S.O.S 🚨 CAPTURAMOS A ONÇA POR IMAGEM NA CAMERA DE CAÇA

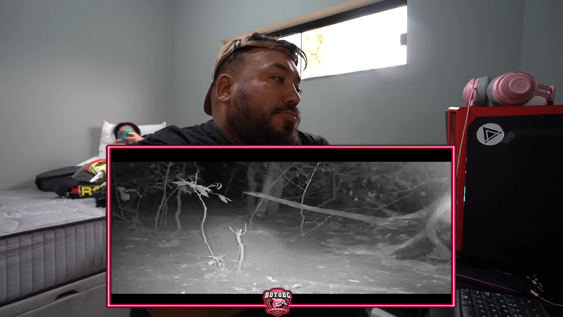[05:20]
Não fica tão nítido, mas também não fica escuro, né? É, cara, mas pra gravar, totalmente escuro. Viu a escuridão que é lá? Sim. Olha como que fica, cara. É. Mano, tipo assim, o que eu acho mais legal é que fica claro, tipo assim. Tipo, ó, passa um mosquito, né? Isso, pega. Mas esse. Ela parece que tá meio que mexendo, não sei. A imagem não tá. Ela tá trêmida. Cara. A imagem. É que você viu lá o que foi posto? Não foi posto numa árvore, uma árvore, uma árvore. Sim.
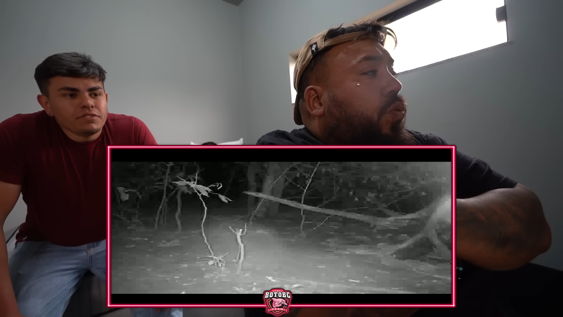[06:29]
Isso, alguma coisa? Mano, o Omba disse que pegou 426 imagens. 499. Nossa. Hã? 499. 499 imagens. Ele selecionou, disse que tem uma imagem que eu vou me interessar. Mano, vamos ver se vai aparecer alguma coisa. O que eu não gosto é de esperar, mano. Você viu até que o bagulho é claro e não deixou lanterna, não deixou nada, mano. É ficar bom pra caramba, né? Pô, uma câmerazinha desse aqui. Quanto é uma câmera desse aqui? Ah, nem lembro quanto que eu paguei isso aqui, mano. Deve ser uns mil conto? Não.